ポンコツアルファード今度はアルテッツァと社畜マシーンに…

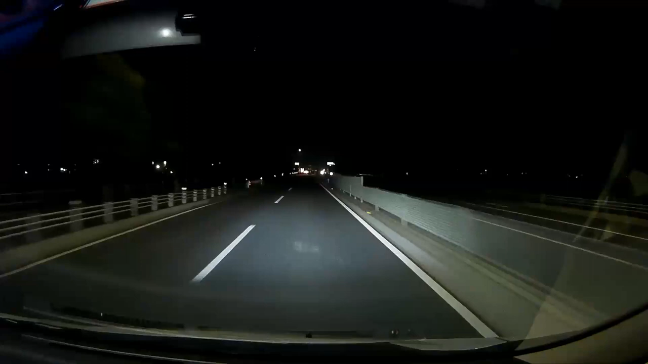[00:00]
ゆうか、あ、ぶち抜かれた、またぶち抜かれた。もうこういうの、もうぶち抜き、
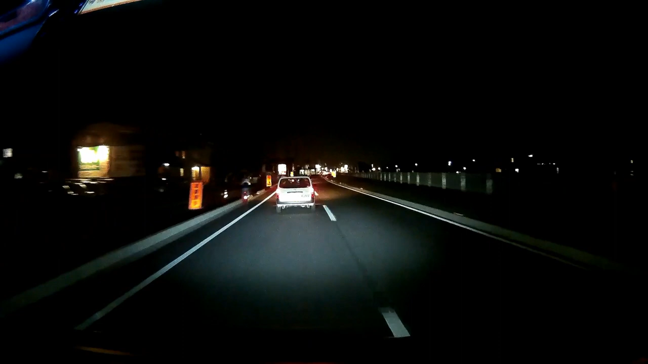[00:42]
ぶち抜かれてよ、ほんとに意味わかんないし、やられたよ、ほんとに、ほんとにもうこの間の GTR でいい、ほんとにやられたよ、マジで自分で調べろ、社畜か、そう、アルテッタからの社畜カーにあのぶち抜かれたっていうね、ほんとね、ほんと、まあそんな感じだわ、うん、まあね、こんな感じだね、はい、終わり。